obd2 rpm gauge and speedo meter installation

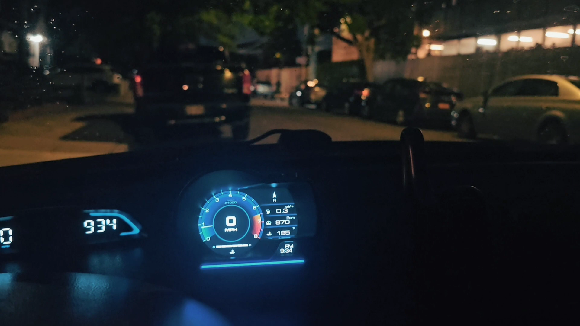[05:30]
me guys this is remarkably good stuff um I just hope it lasts long but um I hope it does uh very easy to straightforward like um installation and of course right now what I'm gonna do gonna turn off the car and I'll see if it turns off itself automatically
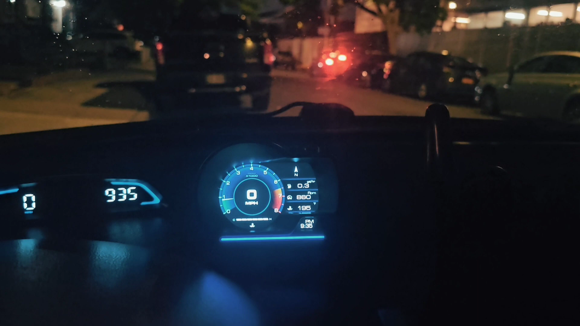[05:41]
because this is the last thing but most important thing that we have to worry about we don't we don't want our battery to be drained so I'm just gonna turn off the car and
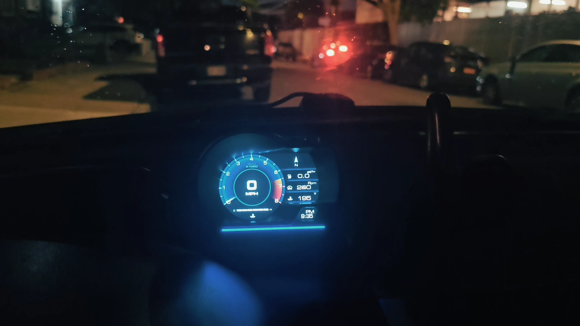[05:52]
I'll wait to see if it goes like you know power up down okay it looks
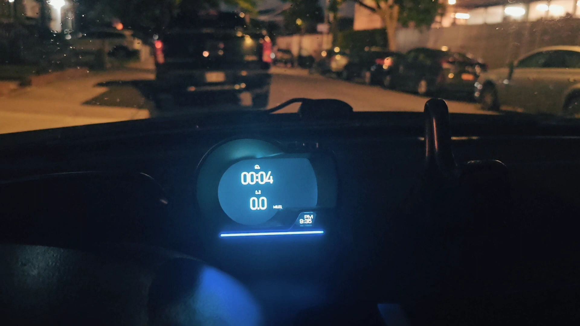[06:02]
like it's powering down oh perfect okay so that's it guys hope you enjoyed the video